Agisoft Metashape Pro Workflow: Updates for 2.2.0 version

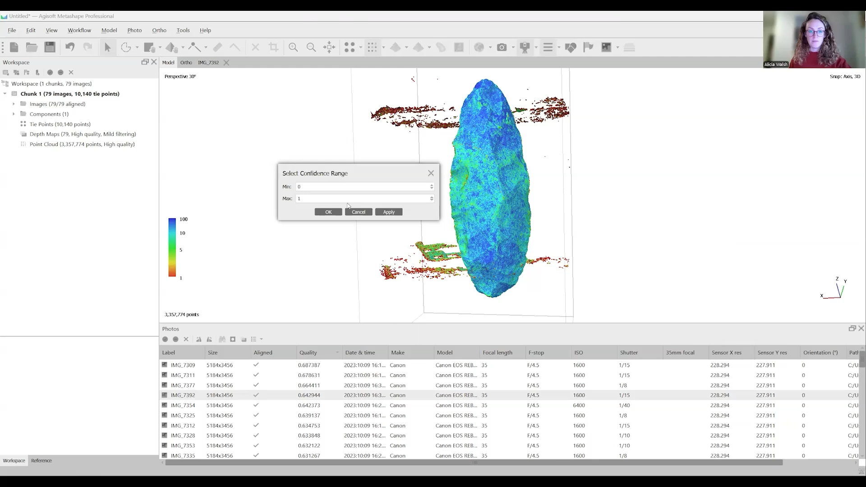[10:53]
So we have a default range from 0 to 255. So if we change the max to 1 and click apply, then it's just going to show all these low confidence areas on the model.
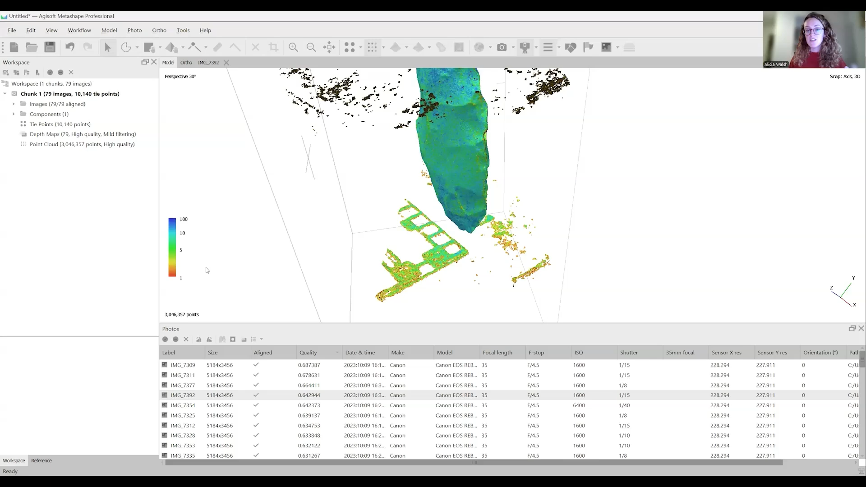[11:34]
You could remove these areas, which are in yellow.
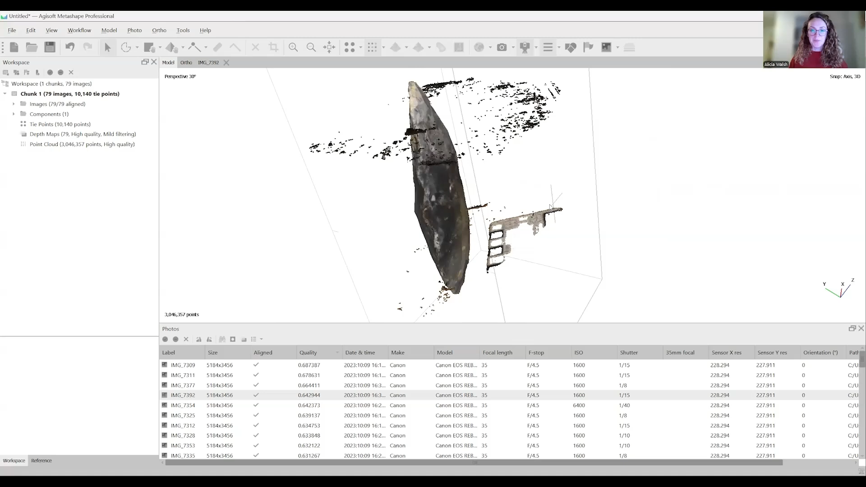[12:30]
And now I can go into tools, point cloud, and select points by color.
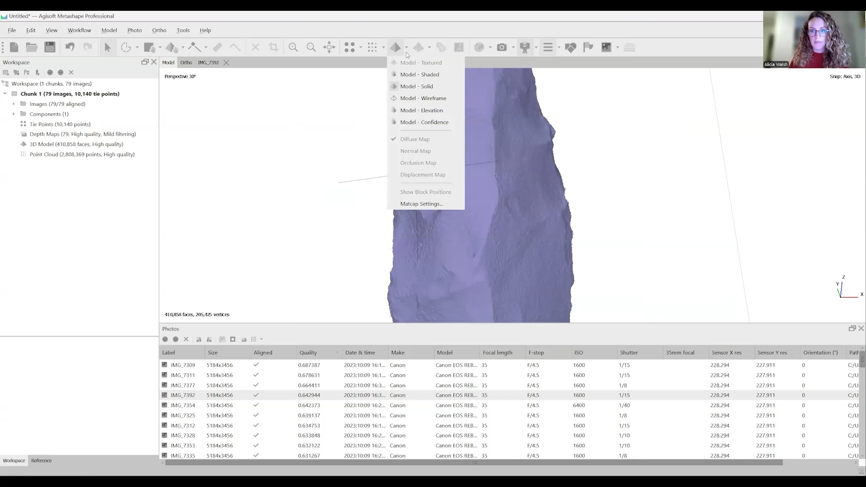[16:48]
And you can also view it as the shaded model. Again, a preview of the texture.